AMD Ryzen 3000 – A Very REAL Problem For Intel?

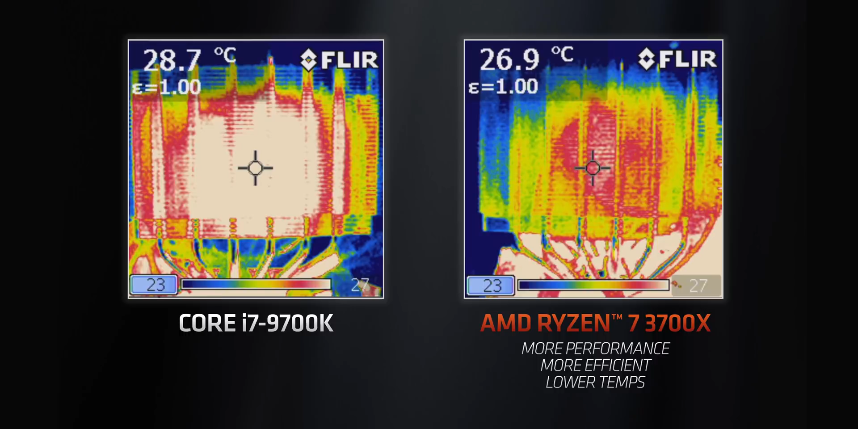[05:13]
Now, supposedly, AMD's internal testing proves their chips do run cooler than Intel's, and results like these thermal images seem to prove that, but we will have to test that out ourselves, especially when overclocking. Other than the 3950X I already talked about, AMD's lineup will have a bunch of other processors, starting with the Ryzen 9 3900X,